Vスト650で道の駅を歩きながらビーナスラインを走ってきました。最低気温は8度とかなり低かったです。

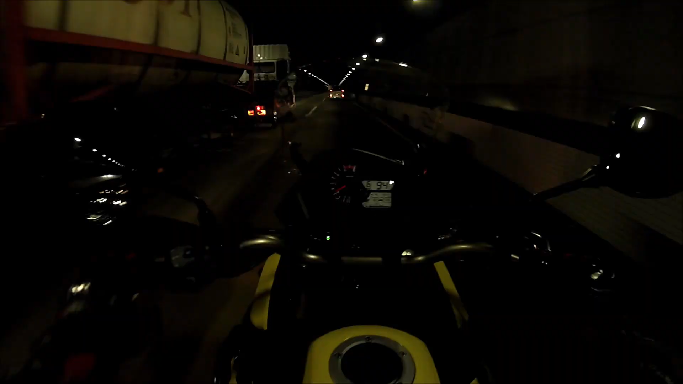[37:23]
中央道のこのトンネルは長いっすね。真夏は助かるんだよな、これ涼しいから。
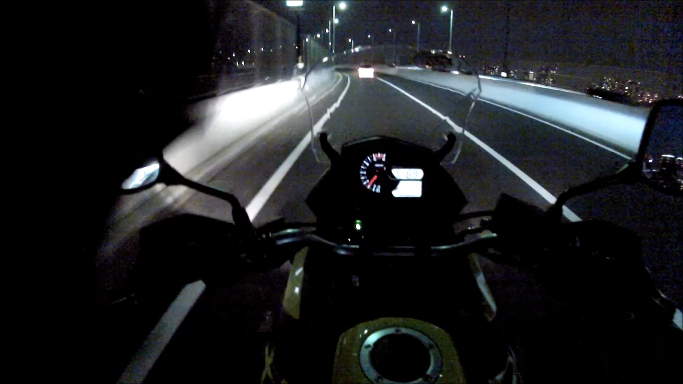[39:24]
それでは秋田。はいはい、夜のライトアップされたレインボーブリッジでございます。ライトアップといっても普通に単色なので、それほど派手さはないですね。はいはい、東京の夜景でございます。東京の夜景でございます。
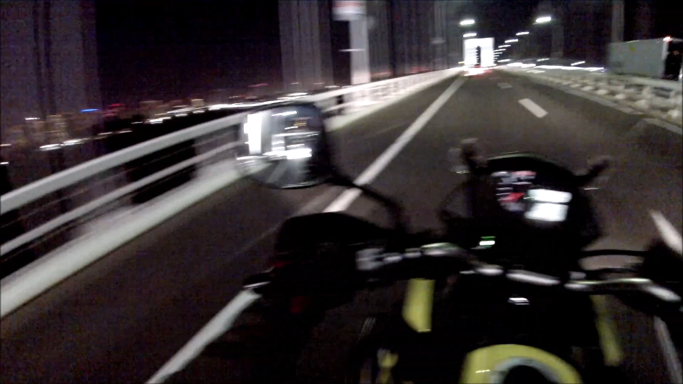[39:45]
はい、葛西臨海公園の観覧車ですね。綺麗ですね、夜見ると。GoPro でどれぐらい映ってるかは分かりませんが。